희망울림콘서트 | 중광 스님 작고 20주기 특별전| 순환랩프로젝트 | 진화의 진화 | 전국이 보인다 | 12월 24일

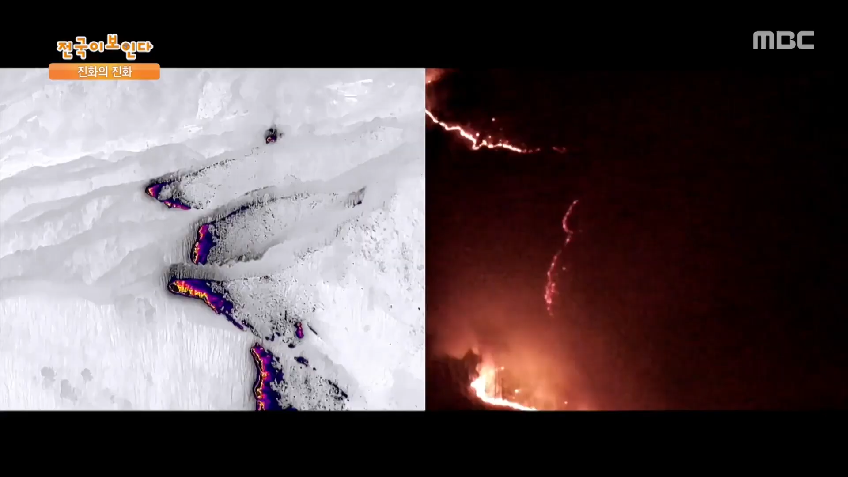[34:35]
야간에 운영되는 열화상 드론 덕분에 산불 현장에서 보다 정확하고 효과적인 진화 기획을 세울 수 있습니다